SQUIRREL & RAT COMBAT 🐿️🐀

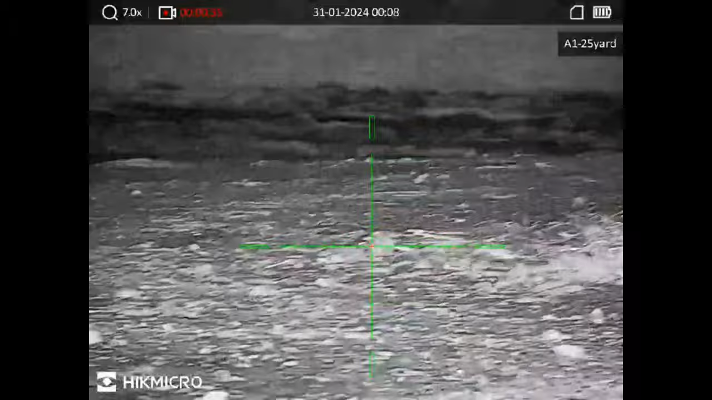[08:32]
So that's the last one on the Mark 1 ALPEX, and now this is the new Mark 2, the ALPEX 2.0.
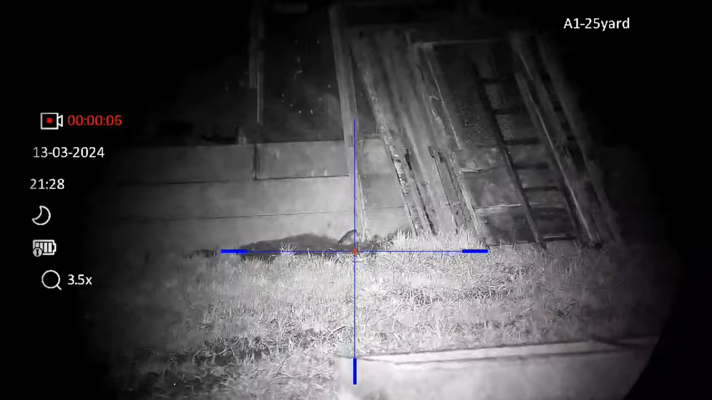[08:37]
Gareth was talking to me about this over at the stalking show.
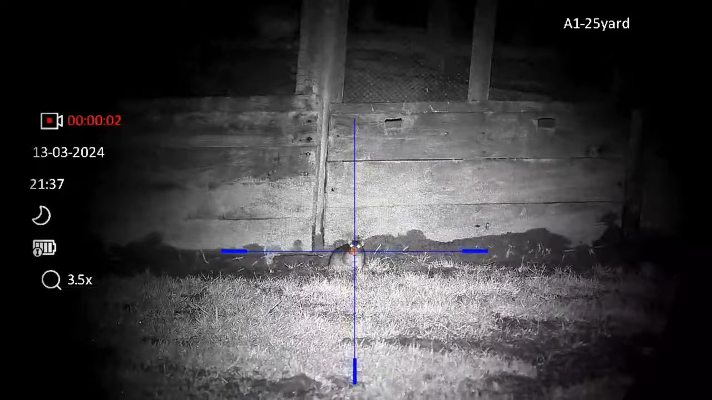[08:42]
He absolutely loves it. The picture quality is brilliant. And again, he's using that same IR torch. Now, I used mine at the weekend with a 940 torch,
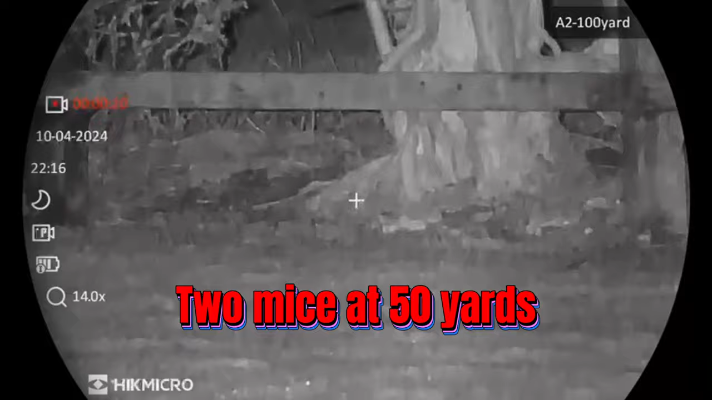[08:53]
and it was equally as good as the 850.